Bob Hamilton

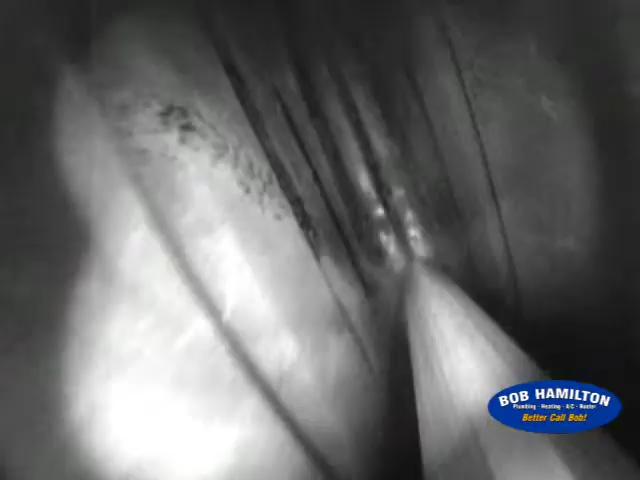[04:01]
It is the only infrared camera out there that can show all the failures in heat exchangers. My name is Tom O'Connor. I'm the inventor and patent holder of a thing called the inspector camera.